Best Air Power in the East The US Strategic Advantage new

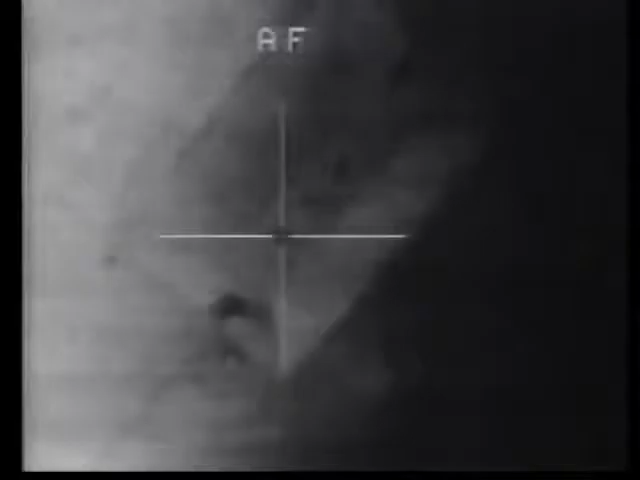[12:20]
Stealth fighters then penetrated the heavy air defenses around Baghdad.
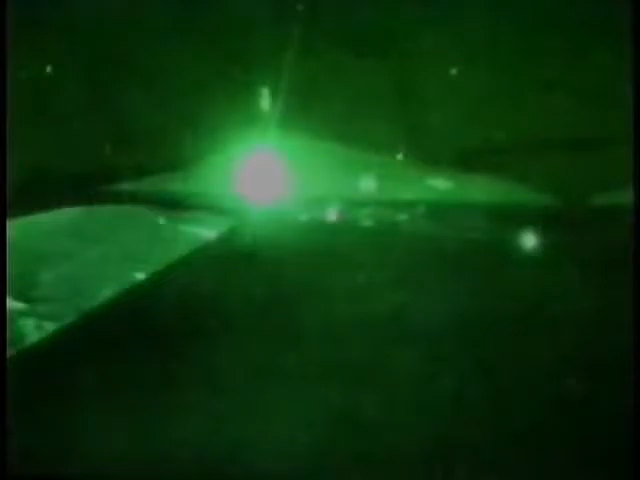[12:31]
right into downtown Baghdad in the first hour and 20 minutes.
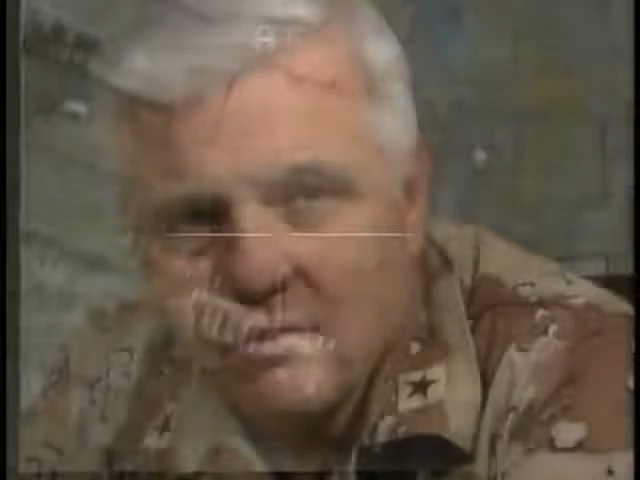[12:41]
What we refer to as AT&T building is really their central comm node in the whole country.
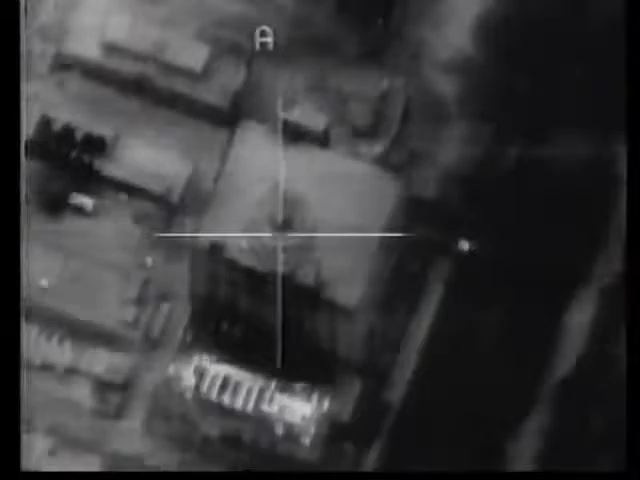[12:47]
If you remember when the CNN guy was reporting and he went blank at H-hour plus about four seconds,
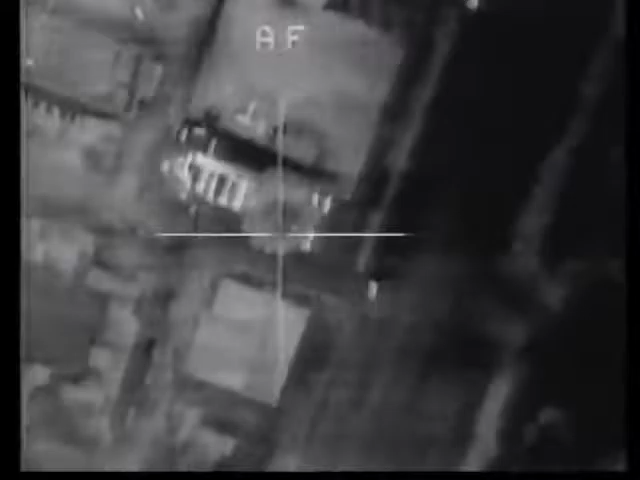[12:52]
that was that bomb hitting the AT&T building. At H-hour, F-117s took out the ADOC in Baghdad and the IOCs and SOCs in the southern part of the country.
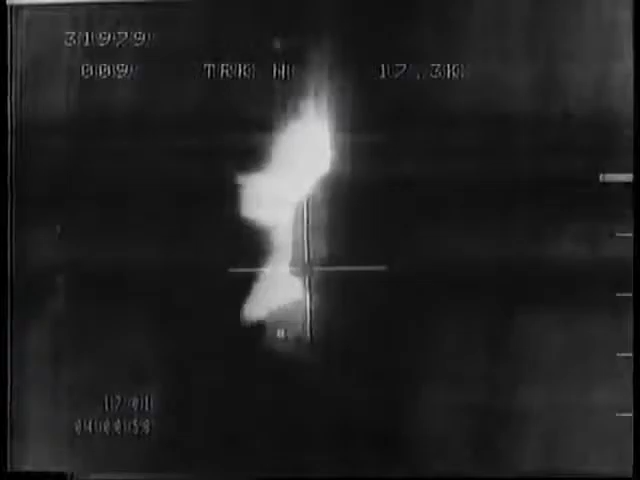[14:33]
took out some of the power grids and hit many of the industrial sites and the airfields.
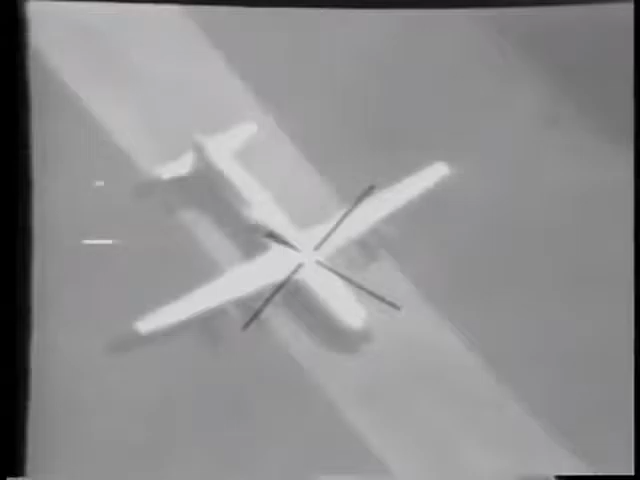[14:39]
The GR1s from the RAF also were very heavy in striking the airfields, as were the B-52s in striking the southern airfields. The F-14s and the F-15Cs in air-to-air mode were there from the start that evening,
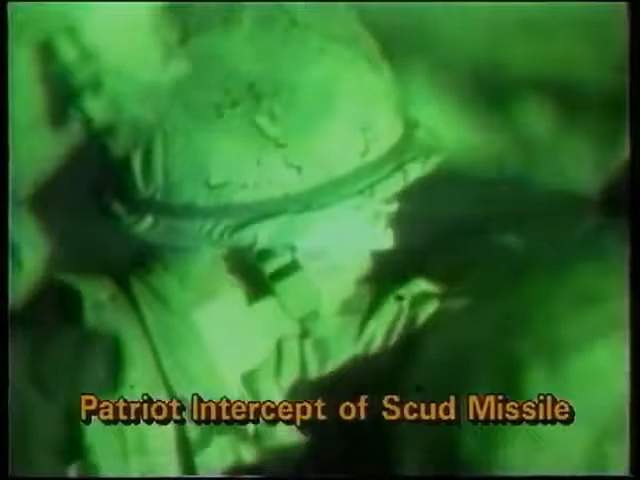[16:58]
We had to divert an inordinate amount of assets to deal with that problem.
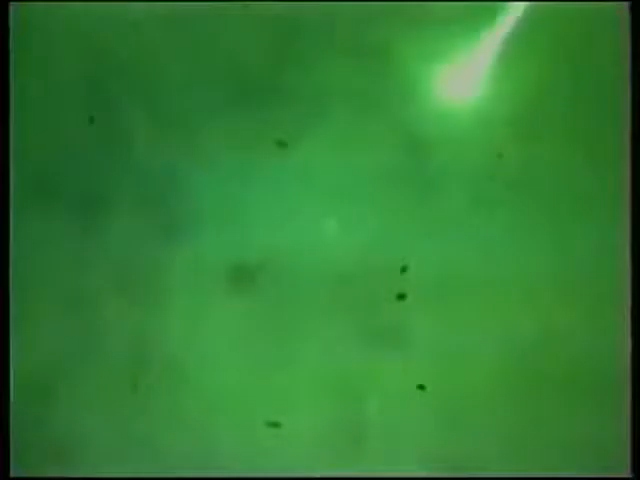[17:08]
Although coalition air power destroyed many permanent Scud launchers in the opening attack, they did not destroy Saddam's mobile launchers.
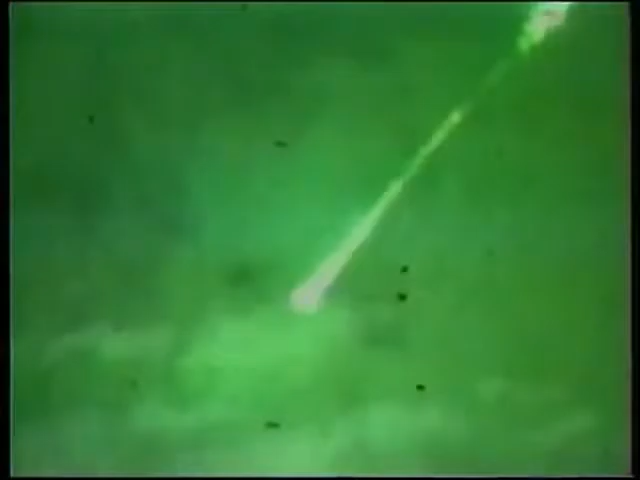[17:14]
Saddam was still able to send Scuds towards Israel and Saudi Arabia.
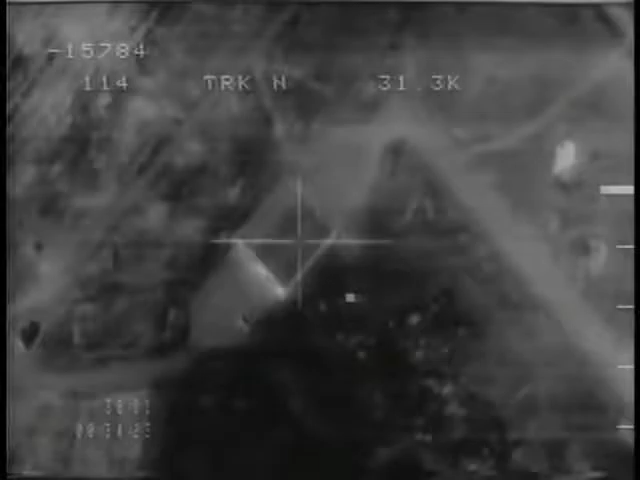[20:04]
Since they couldn't survive in the air, the Iraqis began hiding their aircraft in shelters. There's two. Boom, boom.
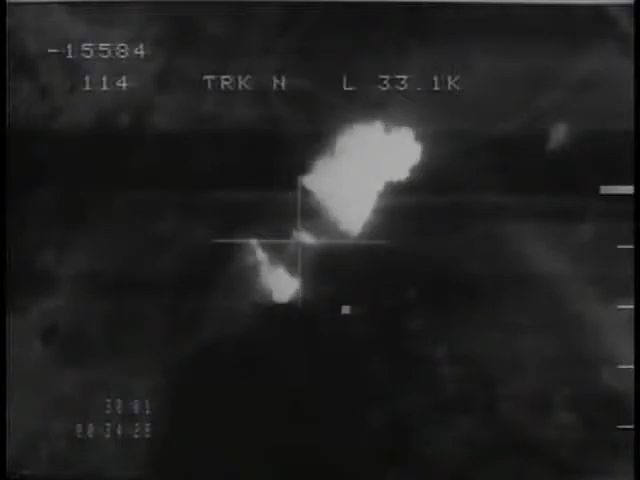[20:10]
Secondaries, big time. Four, three, two, one.
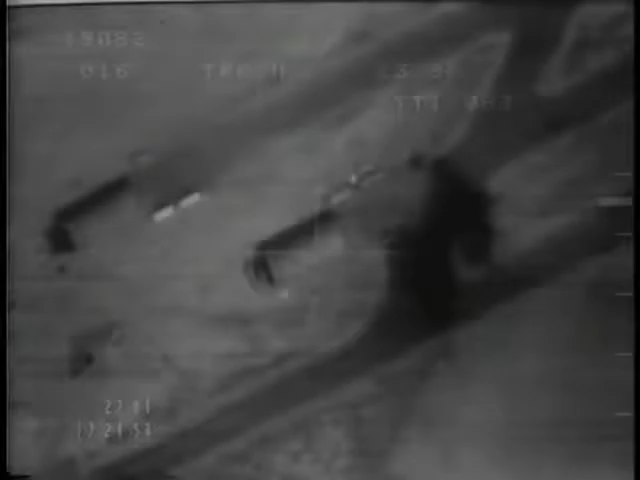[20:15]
Impact. Boom! There's a hit. There's a shack.
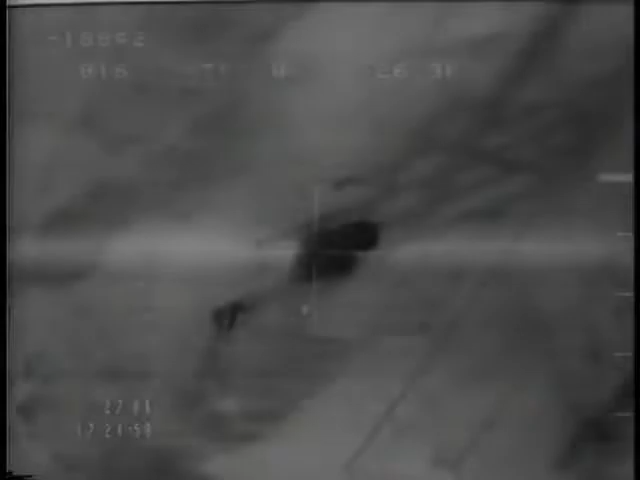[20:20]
Oh, yeah. Keep it in there. Secondaries, big time secondaries.